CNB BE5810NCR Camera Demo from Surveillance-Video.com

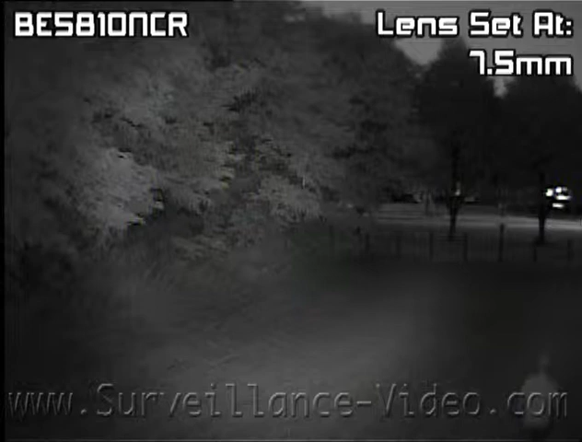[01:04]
this is the result you get with the BE5810NCR camera made by CMB.